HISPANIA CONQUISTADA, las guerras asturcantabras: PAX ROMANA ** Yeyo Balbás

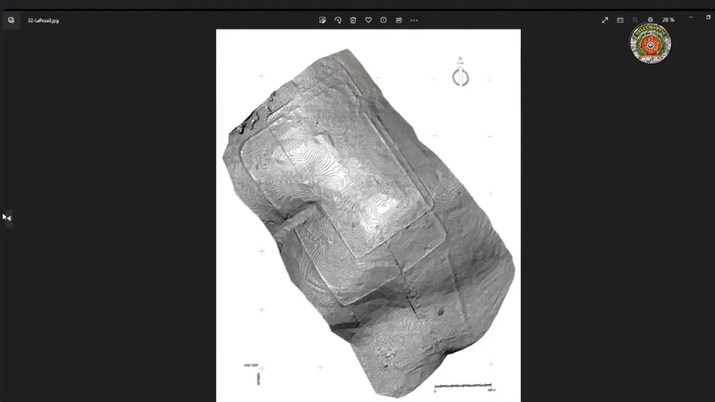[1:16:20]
una vista ya más en detalle de los dos campamentos superpuestos, ¿no? Y esto es